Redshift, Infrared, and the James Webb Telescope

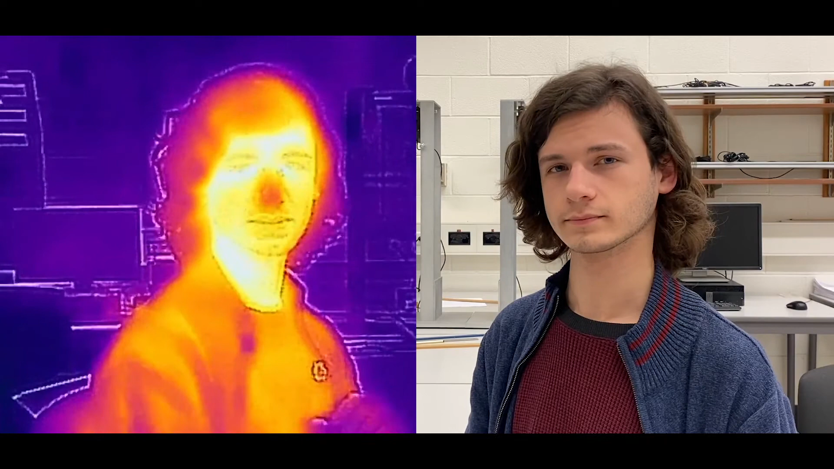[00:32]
Since we can't see infrared light, the camera assigns false color to the image. Most objects emit light at an energy depending on their temperature. My body is warmer than my surroundings, so I emit at higher energy, shorter wavelength. But I'm cool enough that this emission is in the infrared part of the spectrum. You know, the James Webb Space Telescope is designed to observe in infrared wavelengths just longer than visible wavelengths. It'll observe things that we can't detect in visible light. Yeah, it's looking for infrared sources like planets, as well as shorter wavelength sources, like distant galaxies that have been redshifted into the infrared part of the spectrum due to the expansion of the universe.
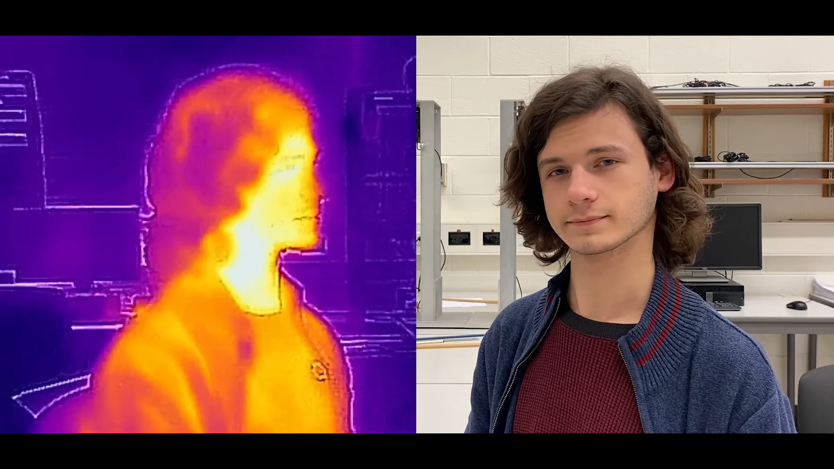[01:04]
As we heard in the previous conversation, spectra of galaxies, supernova, and other distant objects are redshifted according to their distance and the rate at which the universe is expanding.
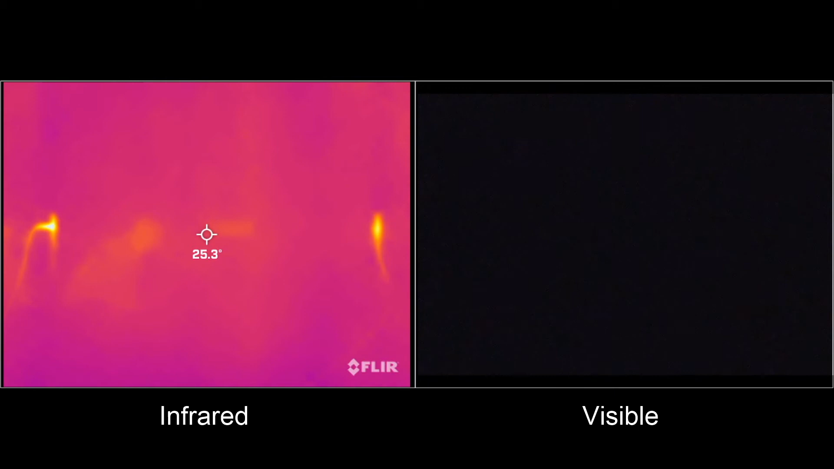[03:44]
What do you think you will see? As we run current through the wire, it heats up and glows in infrared light. As the current is increased, the temperature rises and the light shifts to higher energies and intensities.
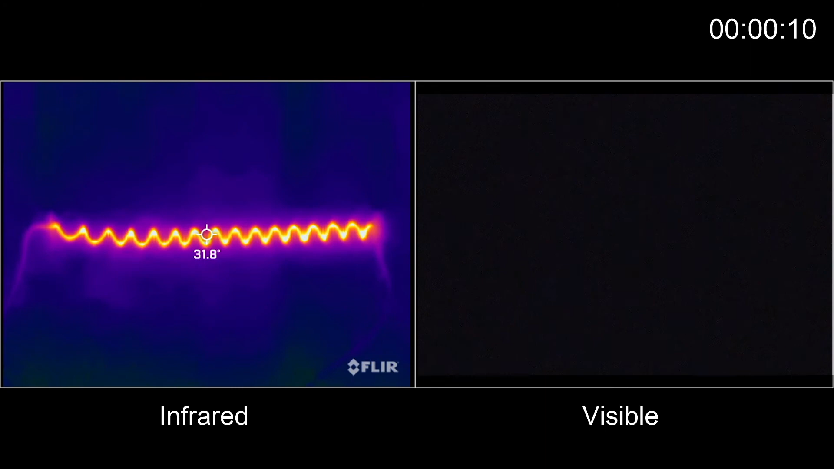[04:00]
Eventually, the coil is hot enough to also glow in visible light. Let's pause here and talk about what we see. What do you notice in the background? We can see the reflection of visible light in the background, but we also see a reflection in infrared light. In fact, the James Webb Space Telescope uses a large mirror array to focus reflections of infrared light on the detector.
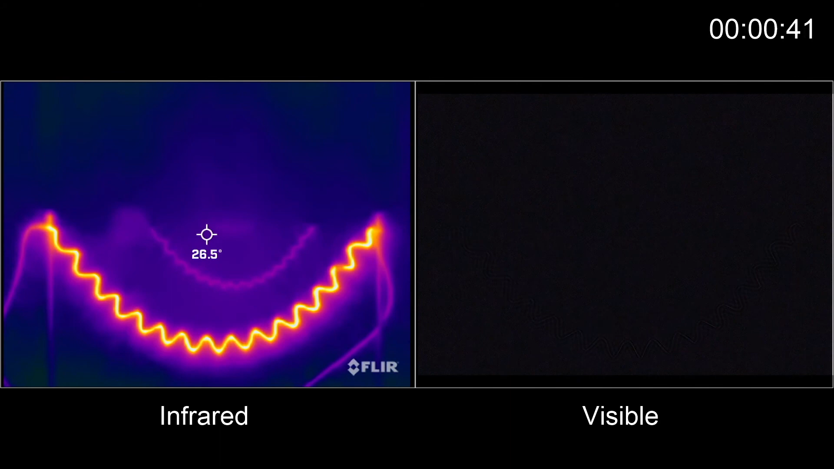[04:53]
You'll see it again in a moment when we turn the current off. When we turn off the current, the coil cools and the visible light quickly goes out. However, with our infrared camera, we can still see that the coil is hot long after it stops glowing and visible. This is why infrared observations are useful in astronomy. They allow us to observe objects that we are not able to see in visible light.
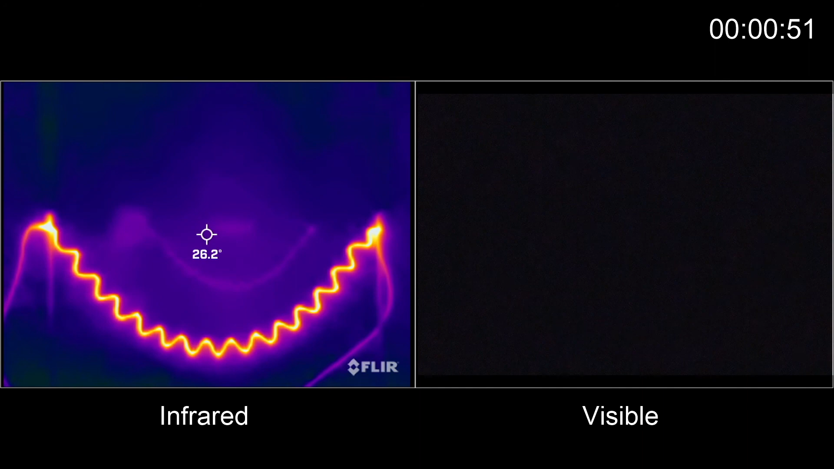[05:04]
An infrared telescope like the James Webb would not work well on Earth.